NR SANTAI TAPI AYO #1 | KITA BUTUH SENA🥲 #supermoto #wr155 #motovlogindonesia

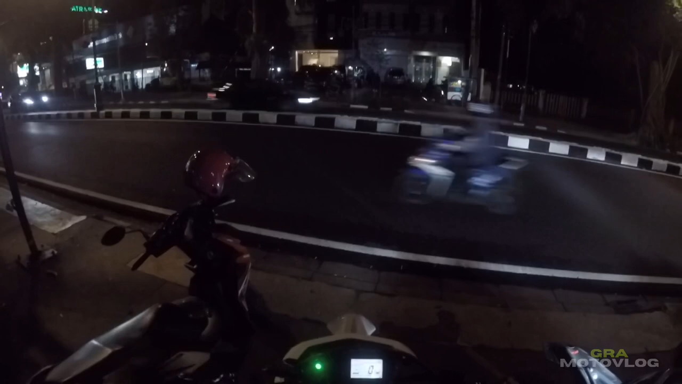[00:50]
ini kita bareng WR bandung raya 1 2 3 4 5 6 motor 7 motor dan gue disuruh duluan ayo yuk kita gas gas bol ini nr-nr biasa aja cuy
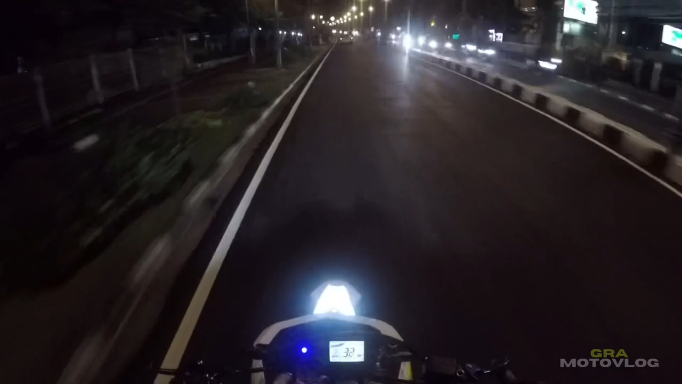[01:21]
kemarin tuh sebenernya pengen nr cuman gue lupa gak bawa gopro jadinya nr-nya baru sekarang gitu ini mudah-mudahan kameranya gak terlalu bawah ya oh anjir dari kanan langsung kiri cuy mantap memang
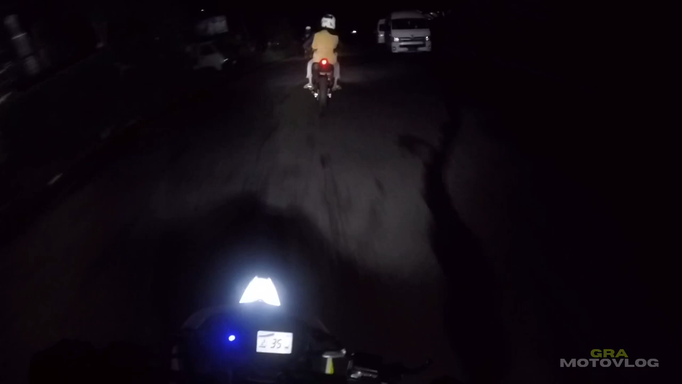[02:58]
wuuuuhh beletak-beletak mod ini tanjakannya ceram tuh ya
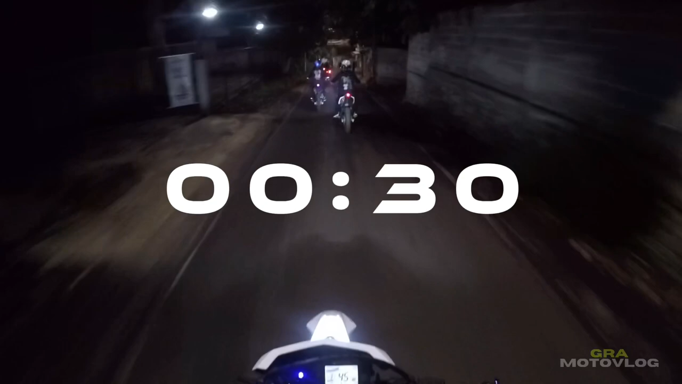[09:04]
Berhubung anak-anak lagi pada free Terus besok juga banyak yang libur Jadi kita NR dulu Sampai Gak lama-lama Paling jam satu jam setengah dua pulang Ini udah banyak nih 9 motor Dari 7 motor Tadi nambah 2 motor Datang Udah sama datang Iza
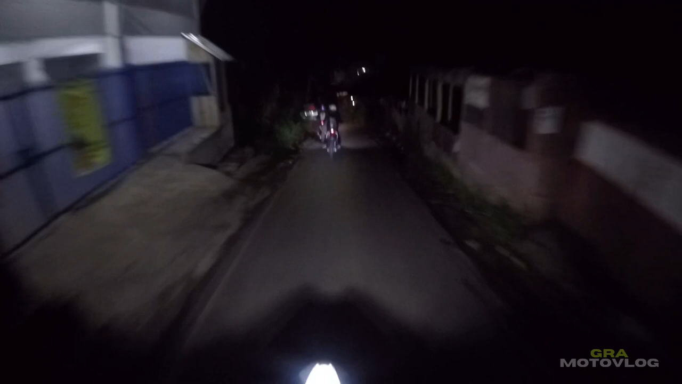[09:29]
Oh total 10 sama temennya Iza tuh Pake face mask Biasa Kita mah setelan belakang aja Kalo ngevlog emang harus di belakang kan biar khatar semua cuy Kalo sendiri di depan tuh gabut anjir Apa yang mau dilihat cuy Nah Untuk kalian yang mau gabung Motornya WR Terus gabut ya kan Gak ada temen buat riding Boleh join ke WR Bandung Raya